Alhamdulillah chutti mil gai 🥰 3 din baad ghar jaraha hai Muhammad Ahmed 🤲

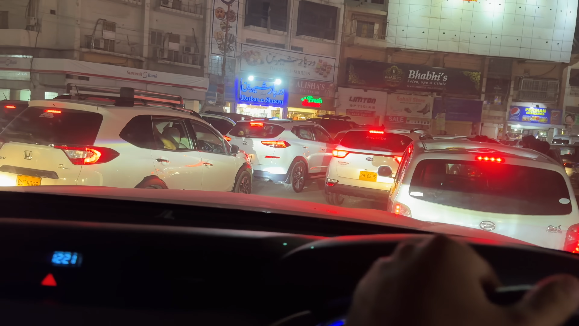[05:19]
مطلب صرف آپ کے بھائی کو بھوک نہیں لگی بھی یہ دیکھیں یہ لوگ کتنے لوگ جو ہے نا سٹریٹ فوڈ کھانے کے لیے آئے دیکھیں یہاں سے دیکھیں کہ ٹرافک جام ہے یہ دیکھیں یہاں پہ ساری کھانے پینے کی دکانیں پوری چورنگی پہ ہیں